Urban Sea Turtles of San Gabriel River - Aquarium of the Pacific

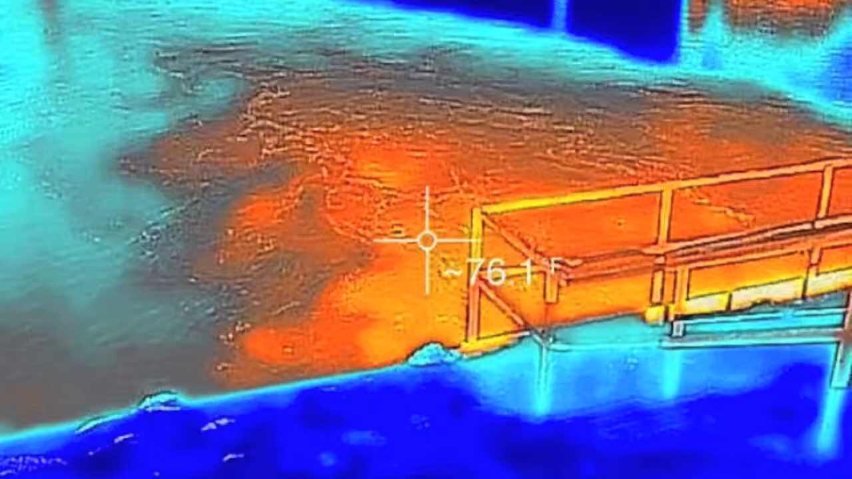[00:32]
The turtles may have been attracted to the area because of the warm cooling waters that is produced by the power plants lining the river.